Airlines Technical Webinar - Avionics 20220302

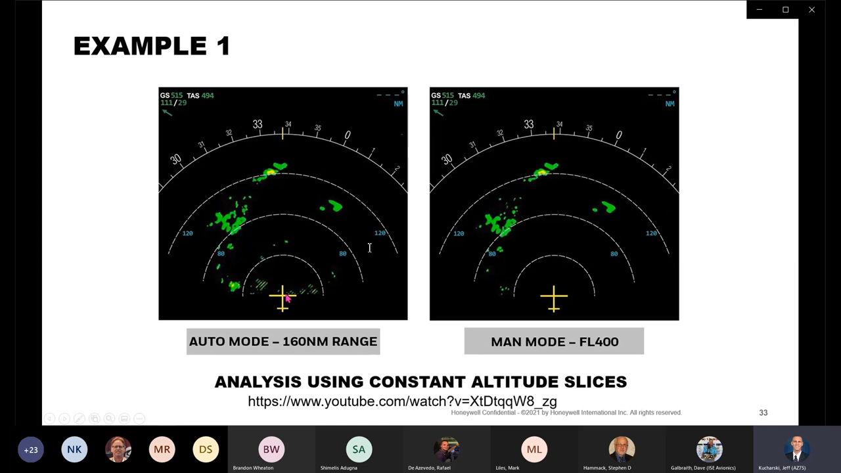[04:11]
But it's good to walk through this example. This one shows some low-lying weather, and we're going to be looking at these cells ahead of the aircraft, but there's some stratiform weather off to the left. And as you get closer and closer,
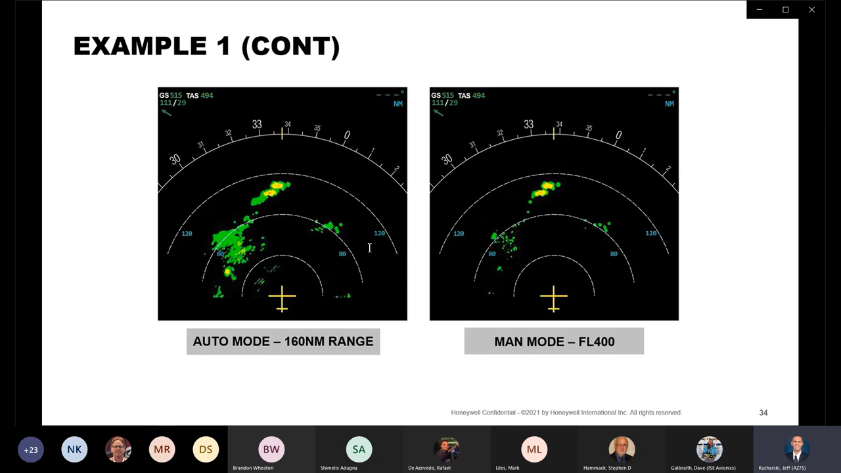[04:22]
and we're analyzing this in auto mode and looking at altitude slices, you might think that the cell on the left is the one that's more dangerous.
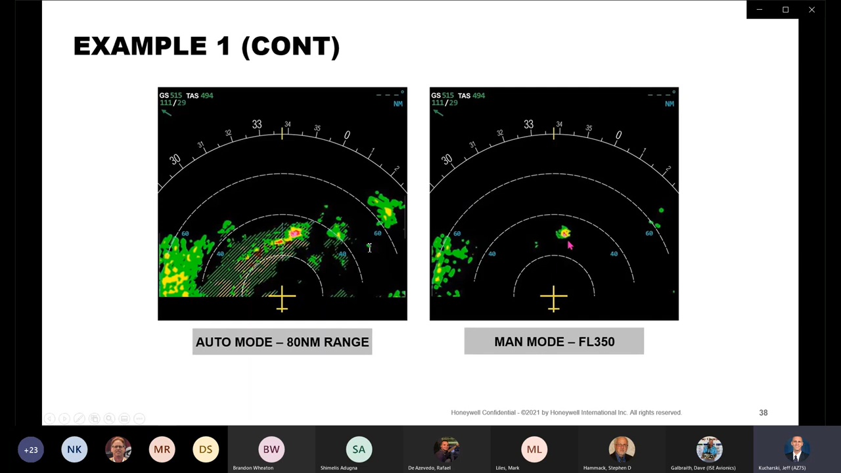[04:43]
And as you get into the range where you can detect turbulence, you can see that the cell on the right is really the only one that we need to worry about. And there's actually a clear deviation path through there. One other mode that we have is REAC, or rain echo attenuation compensation technique,